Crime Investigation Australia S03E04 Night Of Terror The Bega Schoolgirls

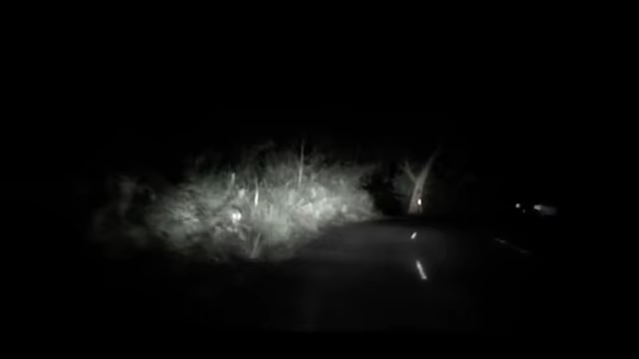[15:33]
Unable to pass safely, she had to stop. And in the light of her headlights, she can see two girls and a man standing by the car.
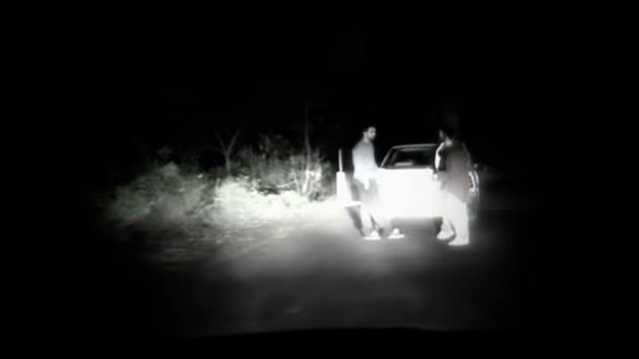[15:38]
There's enough light for her to give police a clear description of him.
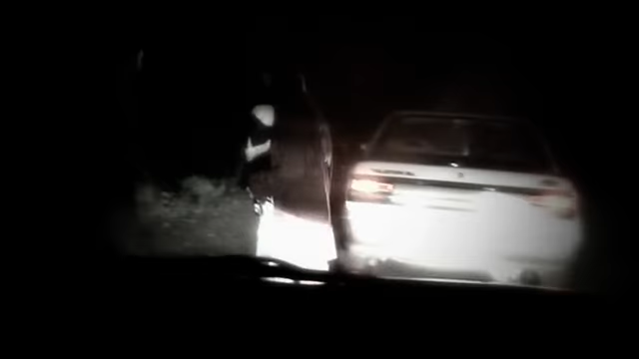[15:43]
The car finally moved over, and the mother was able to overtake it safely and continue on her way.